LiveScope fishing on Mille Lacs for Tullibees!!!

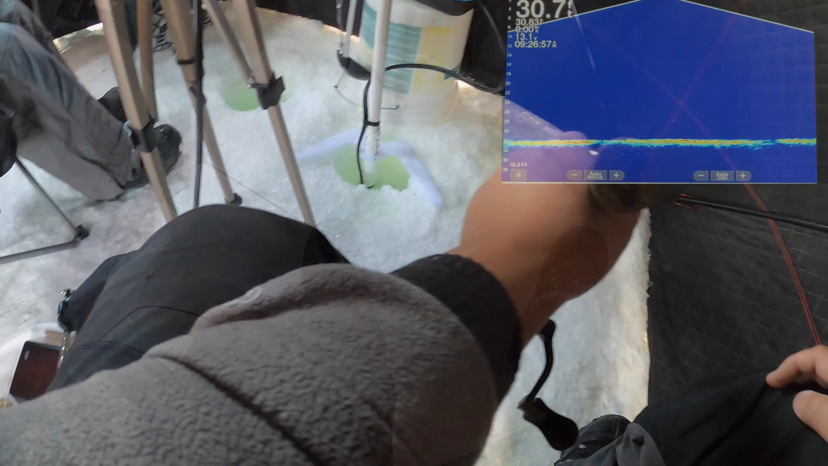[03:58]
Oh, very fun. There it comes. Oh, there's one on yours right now.
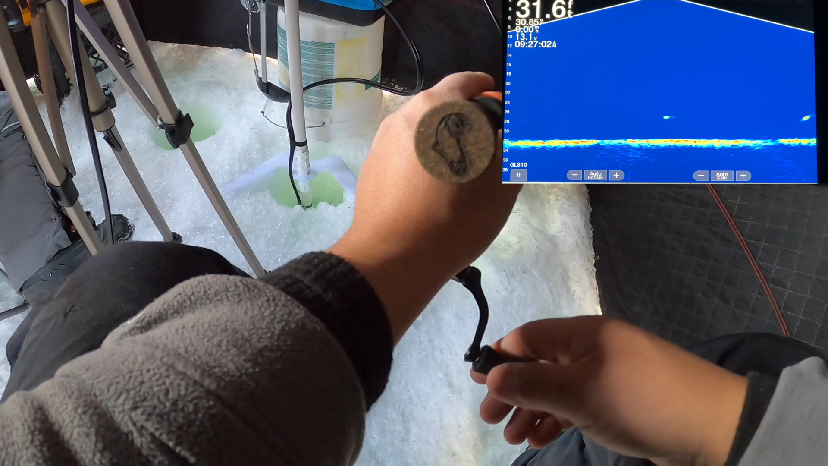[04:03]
There's one on yours right now. On G's? Oh, on mine right now.
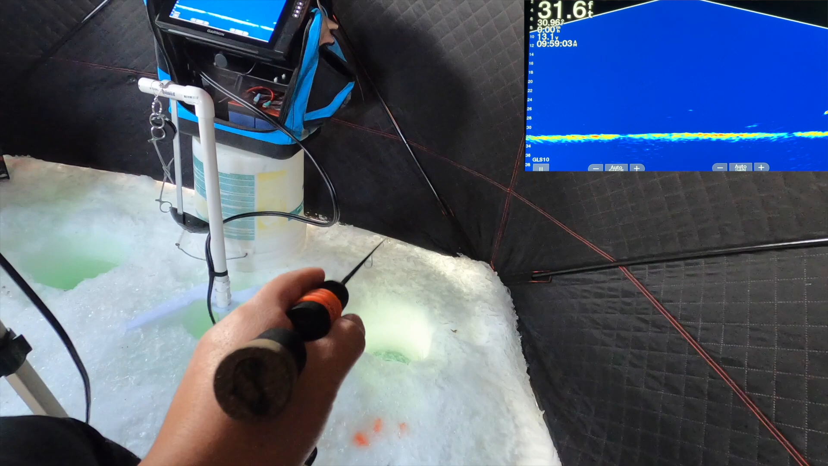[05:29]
Mm-hmm. Yeah. He's me. Nope. Come right up to me.
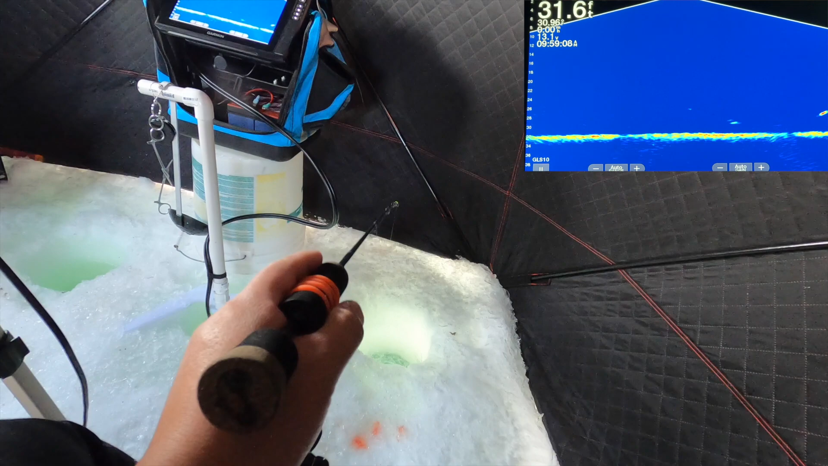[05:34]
Two of them. Now they're fighting. They're going to bite for sure.
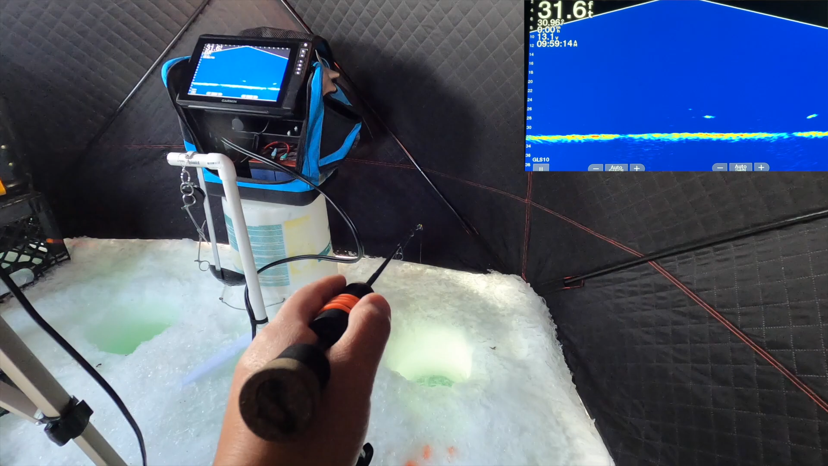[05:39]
There it is. Oh, shoot.
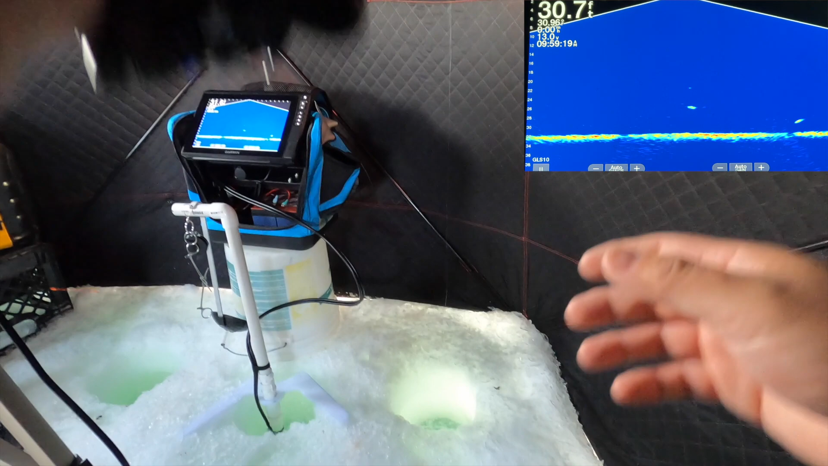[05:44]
On screen: depth 30.7 ft
I missed it. Yeah, don't jerk it too fast. They're finicky.
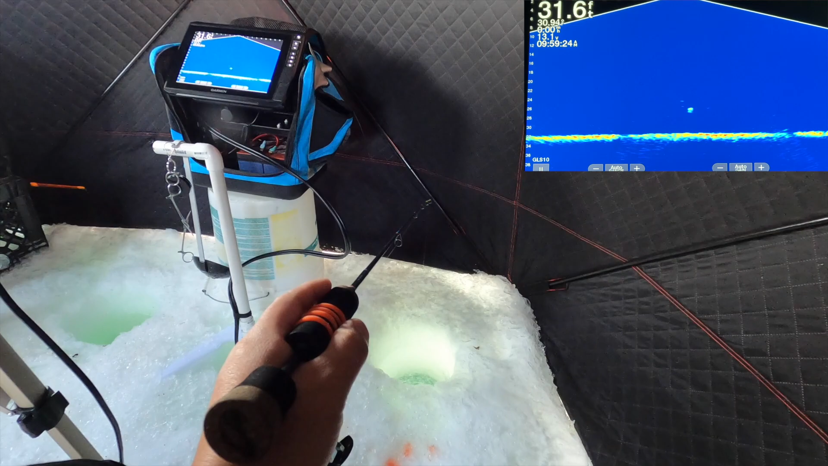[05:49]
They don't bite right away. Got him.
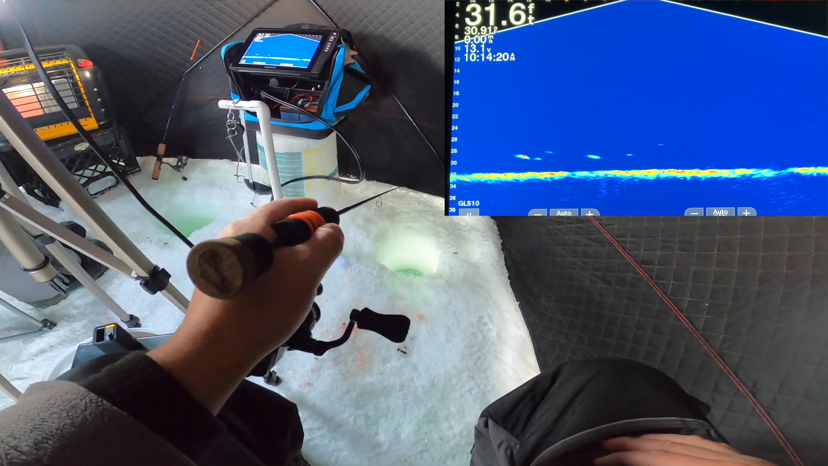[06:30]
On screen: depth 31.6 ft
Oh, the little one's gonna come take it. I don't want you, little one. I want that big one. You can't tell how big they are sometimes. See, you can. Here's the big one. Oh, he's smart. Got one.
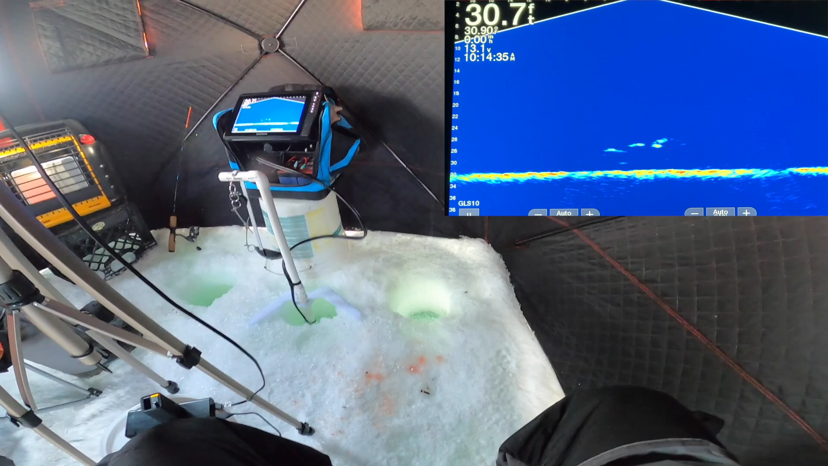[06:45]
On screen: depth 30.7 ft
That was a small one. You can't tell.
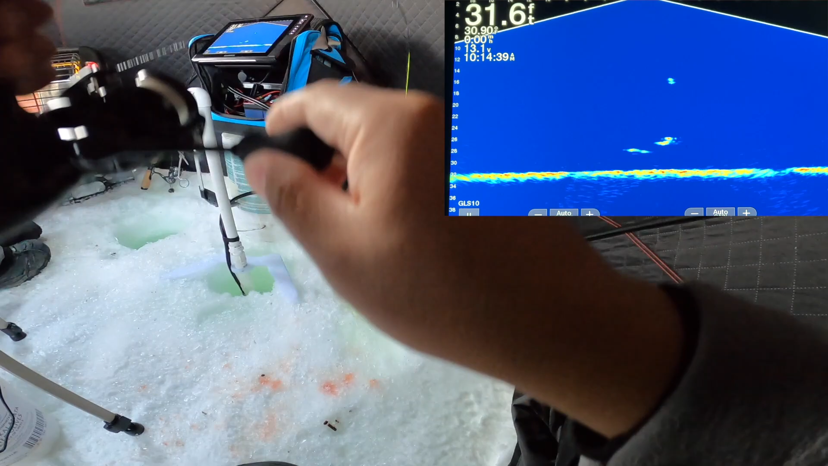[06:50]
On screen: depth 31.6 ft
It's
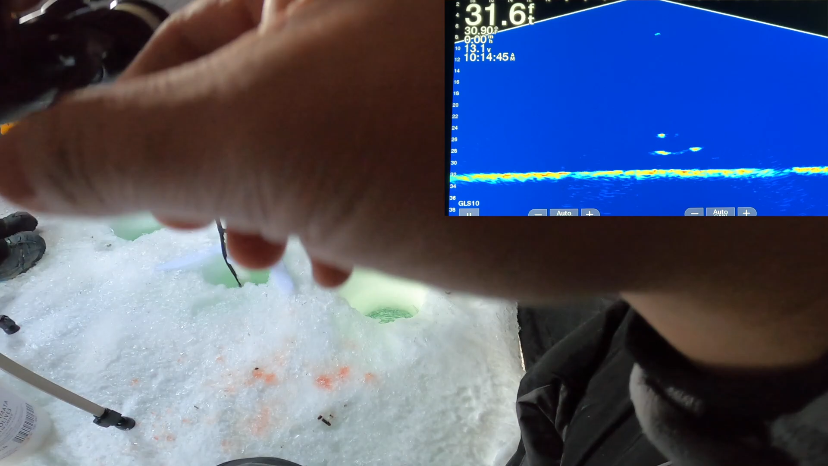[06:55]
On screen: depth 31.6 ft
based on the right angle.
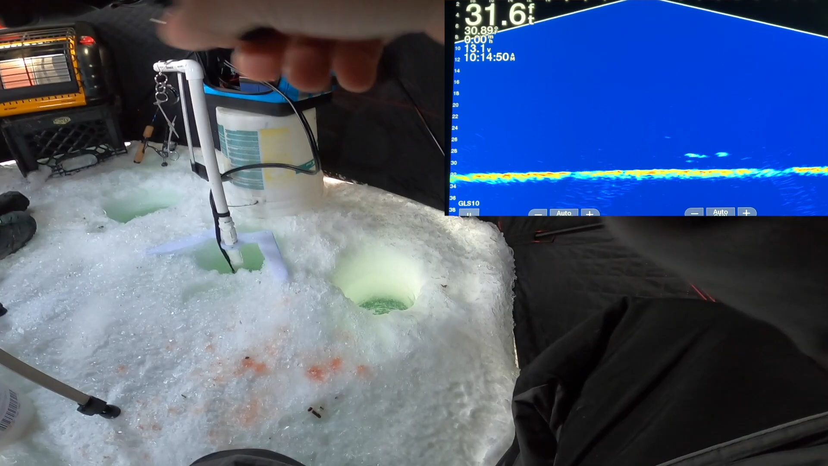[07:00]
On screen: depth 31.6 ft
It's going right through. Oh, shoot. Leveraging the ice hole on me, sucker. There's the one.